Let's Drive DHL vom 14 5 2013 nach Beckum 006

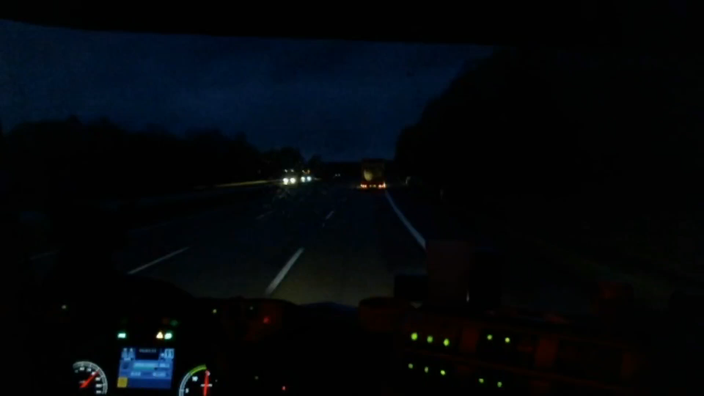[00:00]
So ungefähr wie jetzt gerade eben. So wie jetzt. Der Kollege fängt an zu schleichen und ich komme hier mit 80 angeschlossen. Der Kollege wird schneller hinten. Lass mich ganz schnell rüber. Komm, auf! Was der Kollege überholen kann. Hopp, komm rüber.